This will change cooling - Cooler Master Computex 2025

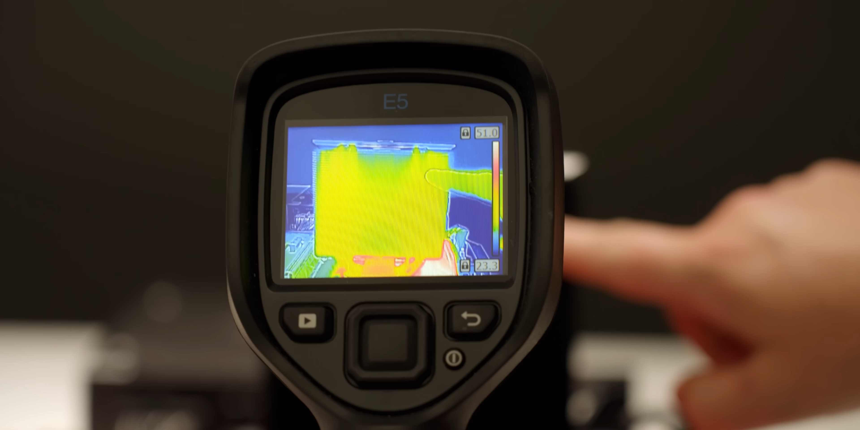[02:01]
And then we have a cold spot right here and right here.
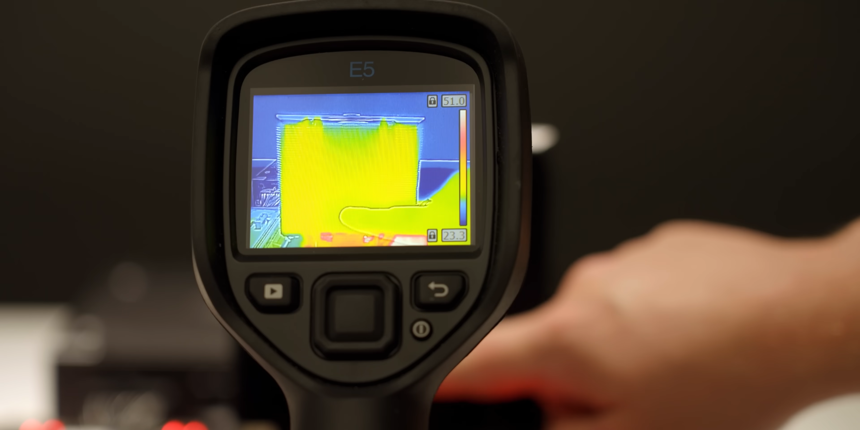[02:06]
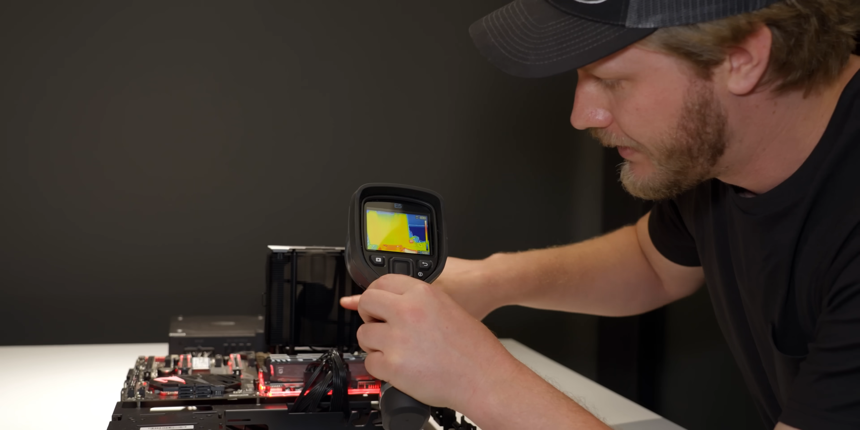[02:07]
You can also see where the fan hub is.
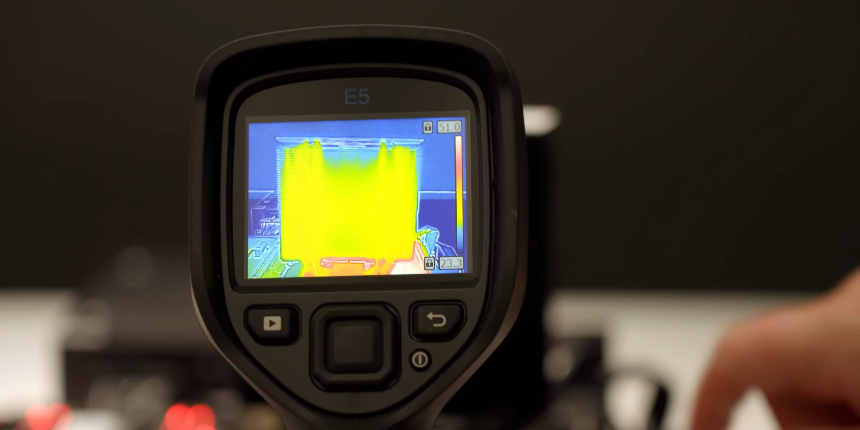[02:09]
It gets a little bit warmer because there's not as much airflow there,
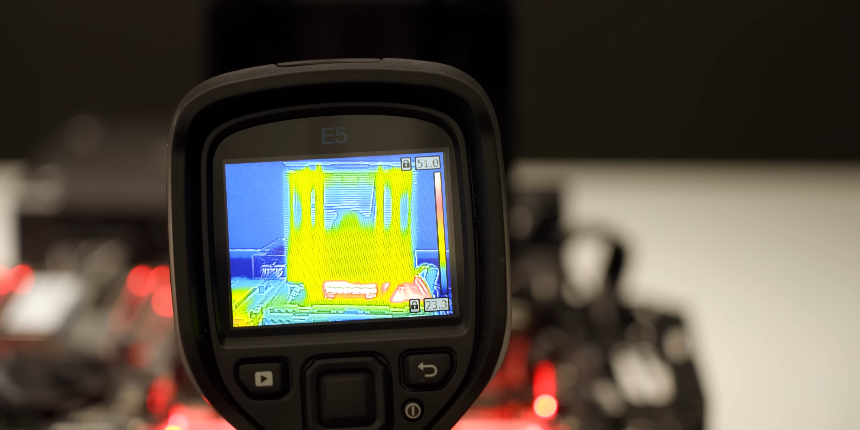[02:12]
but you can also very clearly tell that where there's no heat pipes, there's not a whole lot of heat.
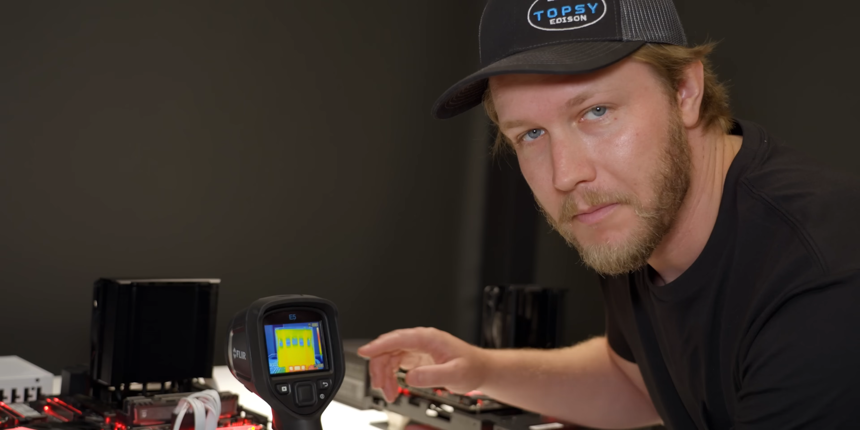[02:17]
But moving over to our new 3D heat pipe model, you can see that there are heat pipes going straight up the center.
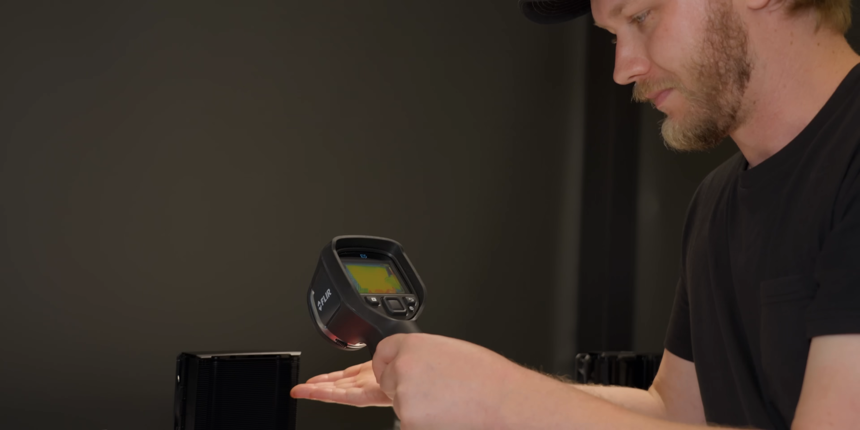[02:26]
And that means that there's, well, cooling happening across the whole thing.
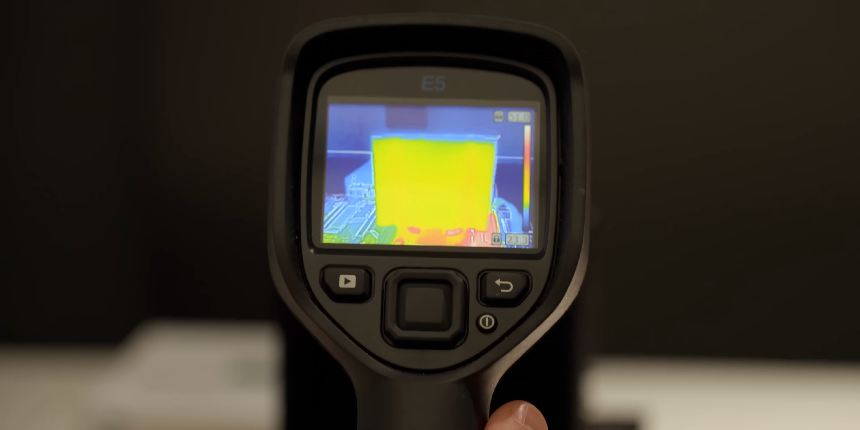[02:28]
There's a much more even temperature across the entire heat sink.
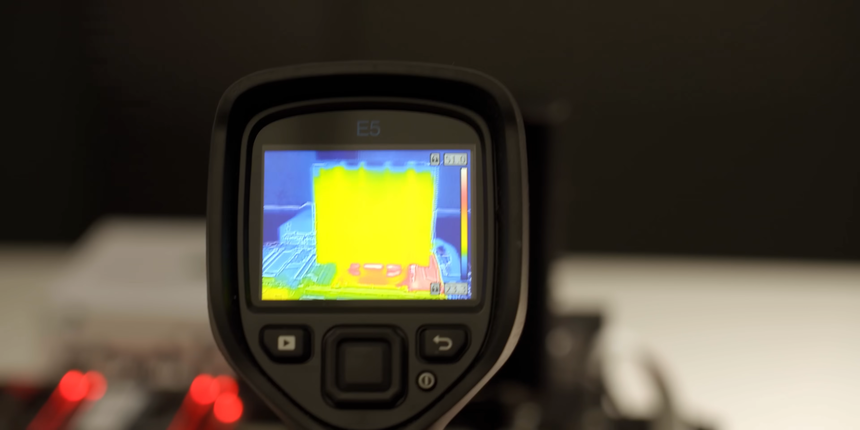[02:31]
And you can still see that there's a little bit of a hotspot where the fan hub is,
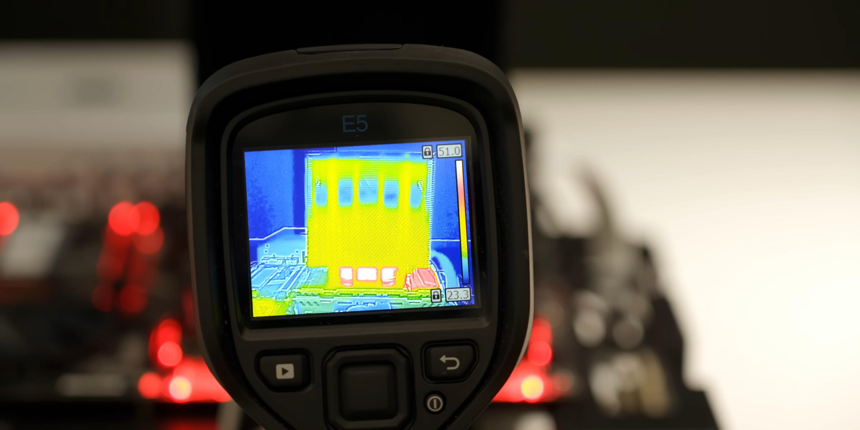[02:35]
but unfortunately, Cooler Master hasn't figured out how to make magic fans that don't require hubs.
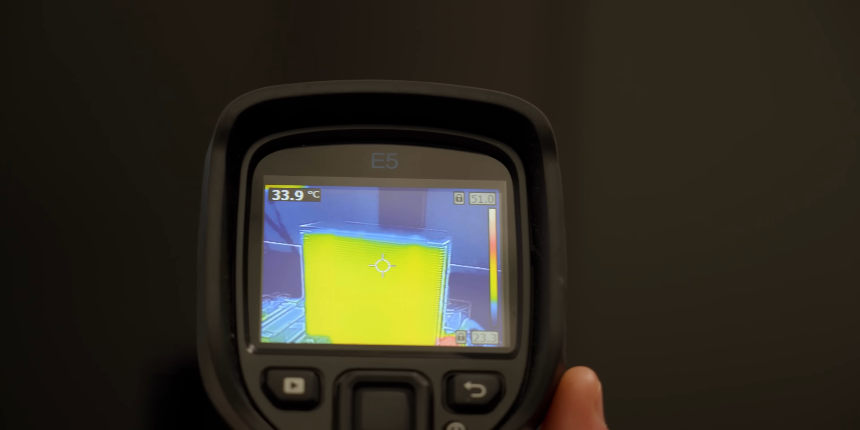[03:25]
On screen: spot 33.9°C
The fins are all right around 35.2 to 4.
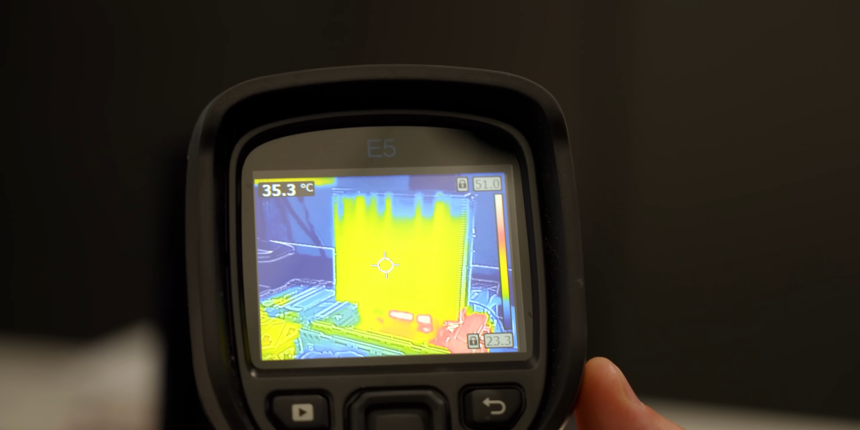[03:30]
On screen: spot 35.3°C
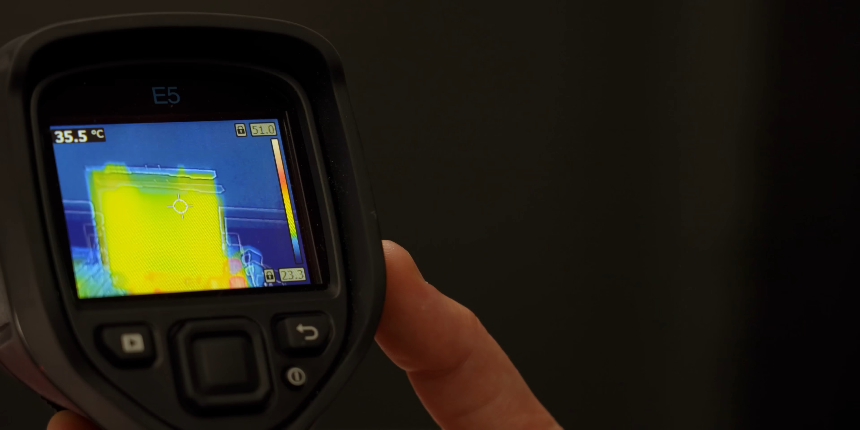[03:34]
On screen: spot 35.5°C
Whereas we move over to the standard heat sink, we can see that in some places we're around 34 and a bit degrees on the fins. Even I saw 33 for a second there.
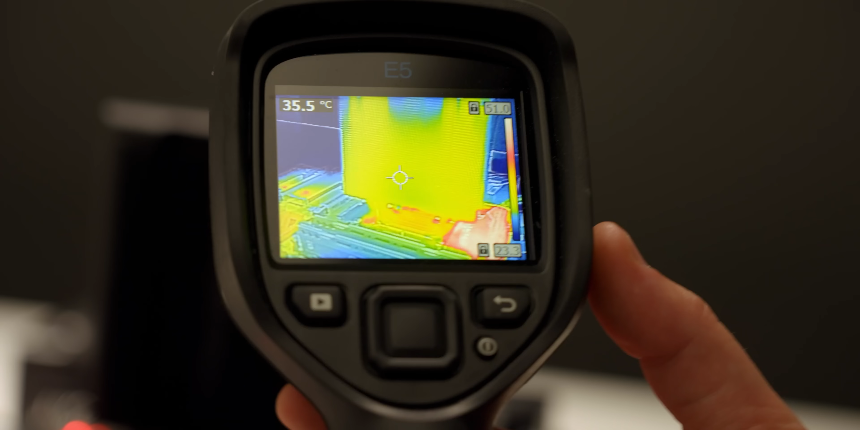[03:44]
On screen: spot 35.5°C
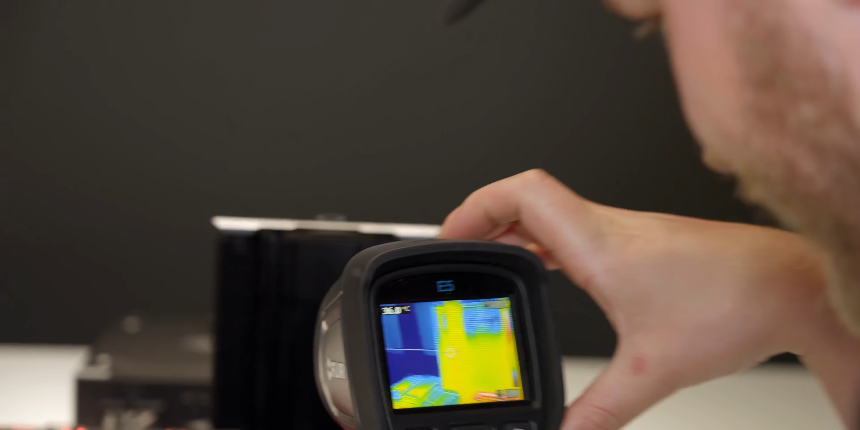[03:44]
The heat pipes themselves are around 36.